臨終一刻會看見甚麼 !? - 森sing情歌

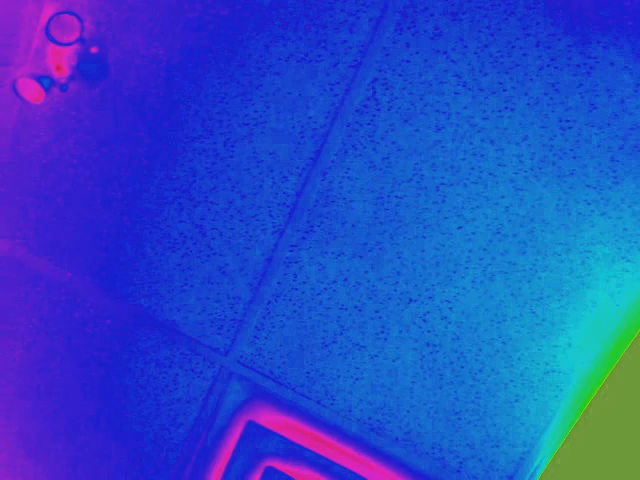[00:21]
不是耶稣基督，亦不是观世音菩萨，他们见到的是天花板。
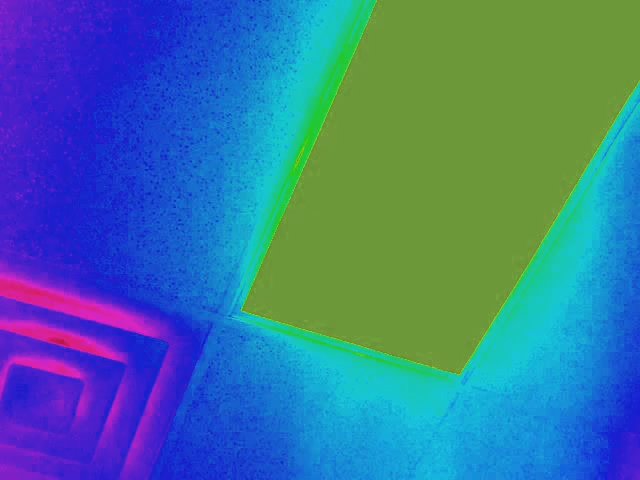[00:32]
他们不断痛苦呻吟，全身都插满晒后，同一个木乃伊冇分别。